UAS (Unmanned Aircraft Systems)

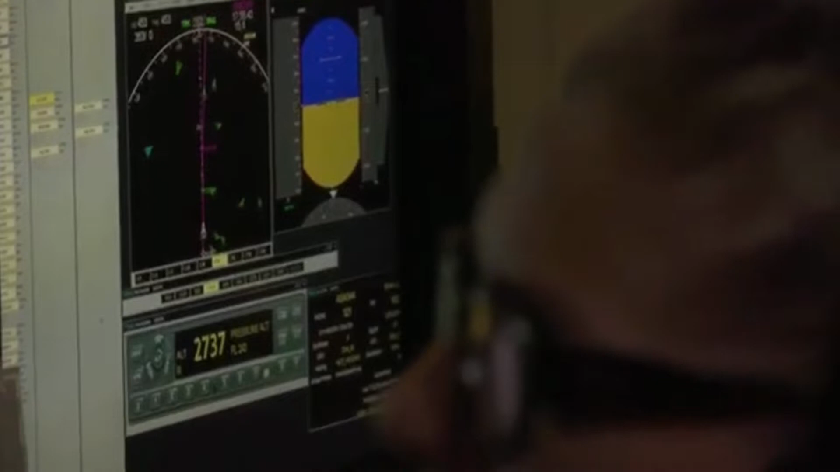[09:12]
to help them determine how to avoid those other aircraft.
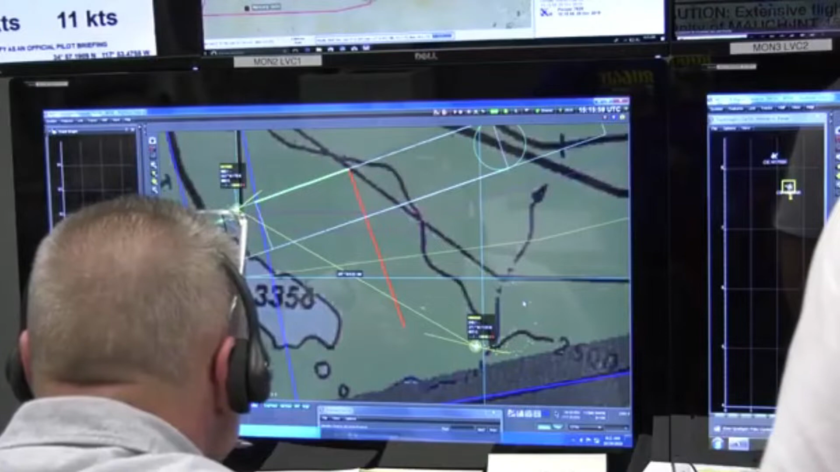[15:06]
The subject pilots that take over the flight are not aware of when intrusions into the airspace would occur,
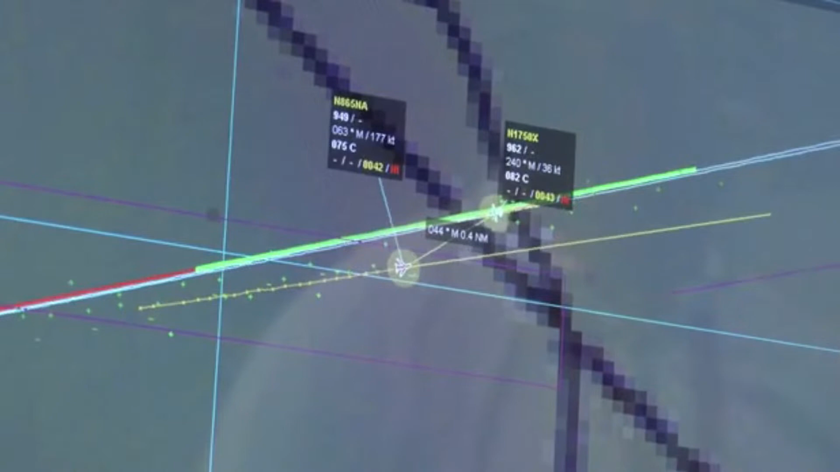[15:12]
making it realistic to what pilots in the NASA would experience.
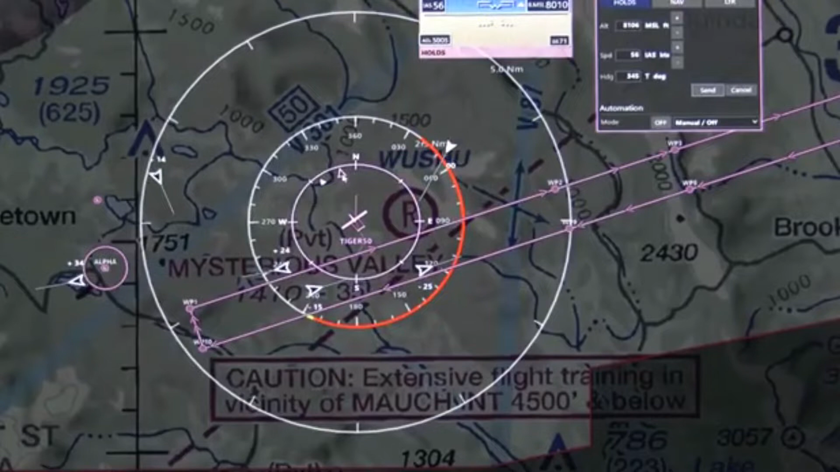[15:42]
The aircraft are generated by their virtually from AIMS, and that's just to add a background traffic to kind of create a real airspace system.
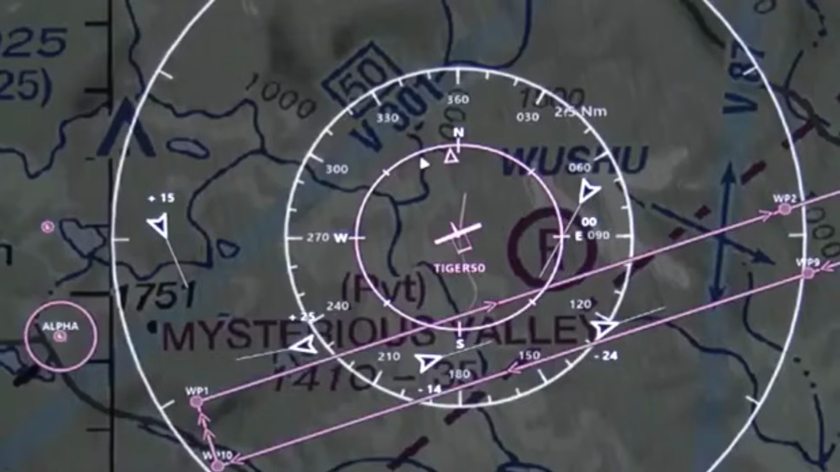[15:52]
And then you have a real traffic that's picked up by the aircraft systems, and that's injected through the payload and it comes into the system too.
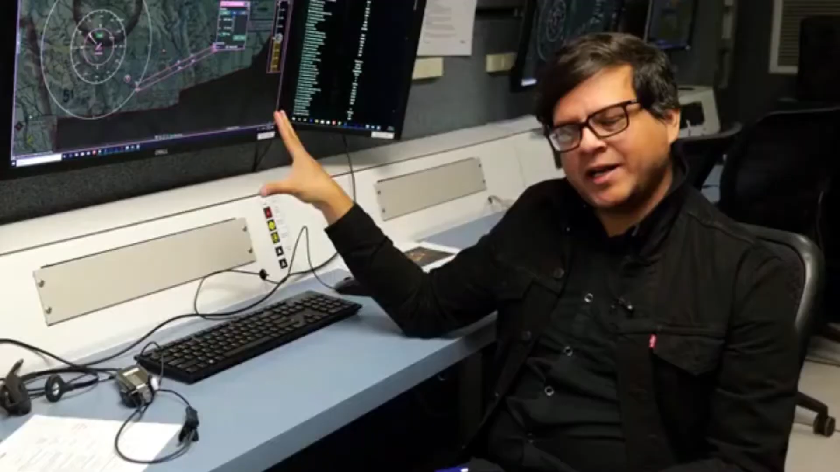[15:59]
So they're getting a mix of both real traffic and virtual traffic, and all they're doing is essentially flying this mission.
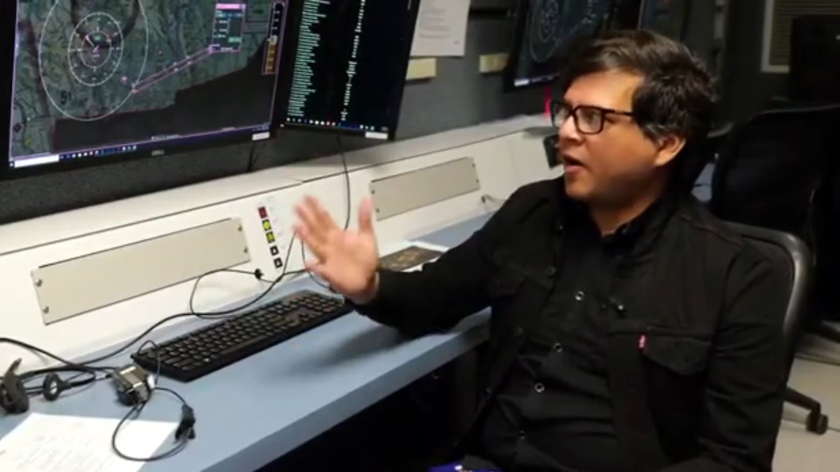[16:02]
They'll get intruders coming in and causing traffic alerts. If it's a yellow alert, they'll either talk to ATC and move,
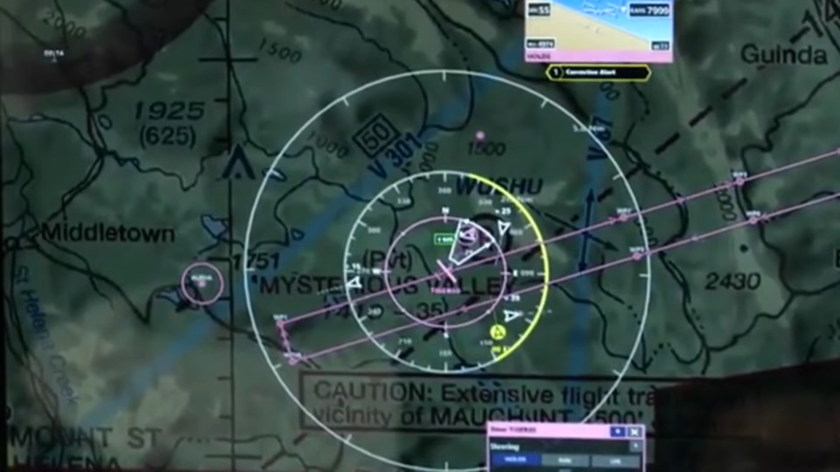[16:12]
but if it's a red alert, they'll move immediately, then talk to ATC and coordinate on the way back.